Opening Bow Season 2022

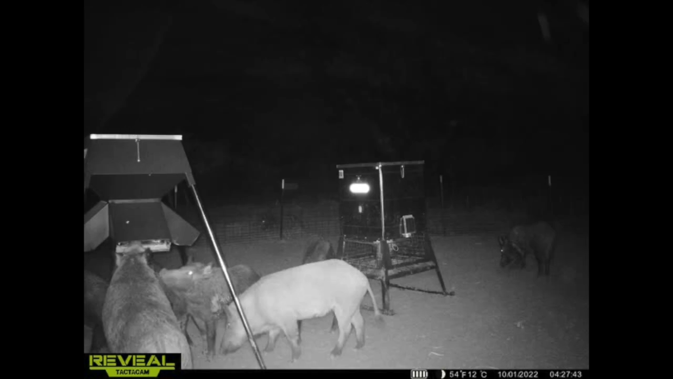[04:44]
He's not even like hardly stretching. Not even stretching. He's just on all fours eating out of the protein feeder. So I might put a field tip in his ear if he comes around.